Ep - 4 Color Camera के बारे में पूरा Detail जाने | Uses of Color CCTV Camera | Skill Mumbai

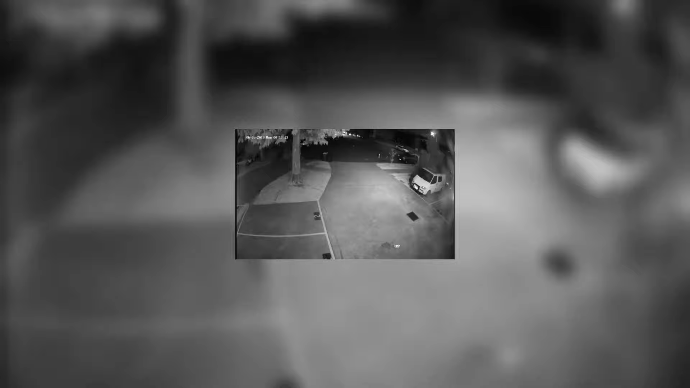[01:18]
था रात के समय पर आप यह जो ब्लैक राट के समय पर आप मिलता था उनमें मिल पाता हा था हम अब क
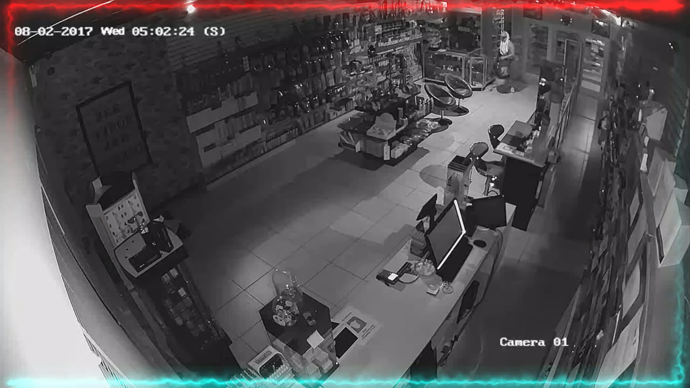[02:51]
बुलेट camera आपके होते यानि कि जो black and white footage आपको देखने
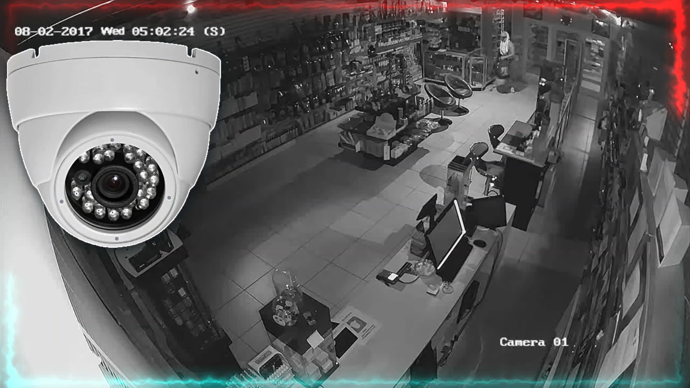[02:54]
को मिलता है जो normal infrared camera
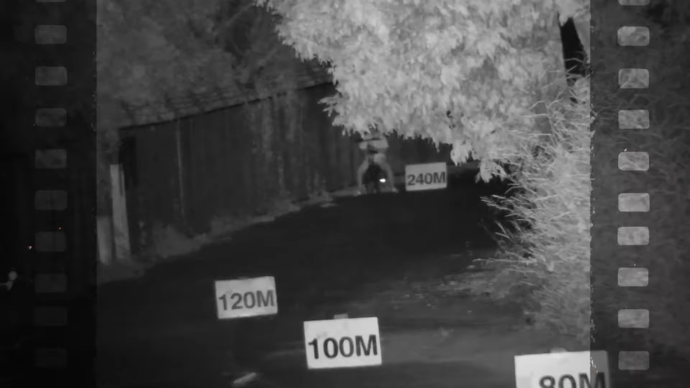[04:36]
भी आपको clearly पता चलेगा कि यह वहाँ पर कोई object है कोई चुवा है कोई बिल्ली है यह सारी चीज़ा आपको पता चलेगा
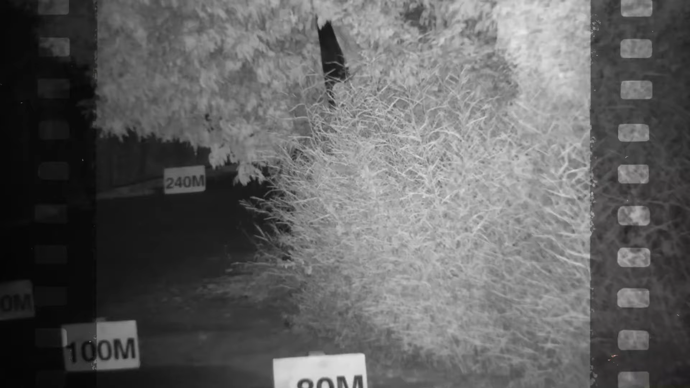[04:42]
लेकिन इसके अंदर यह problem है क्यानि कि visible light